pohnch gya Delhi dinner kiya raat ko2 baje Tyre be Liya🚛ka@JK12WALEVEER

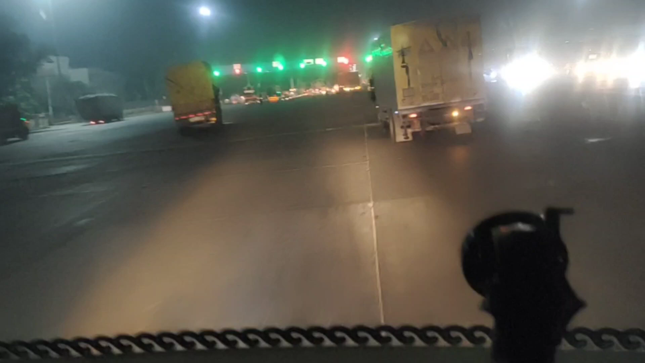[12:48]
समझ से बाहर है यार इनके टॉल प्लेजे भी वालवार बीस तीस किलो मेटर बाद कम से कम पचास साथ किलो मेटर होना चाहिए टॉल प्लेजे का डिस्टेंस
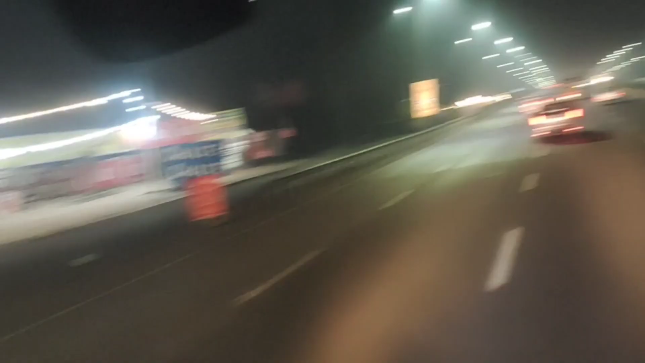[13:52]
अपने गाड़ी का क्यों नहीं पदा लगता ना इसलिए कि अपने केंटर गाड़ी है तो पदा नहीं लगता यह पन्याब की रहने की है कहां की है तो लाइटें लगी हुई है दोंद भी पड़ी हुई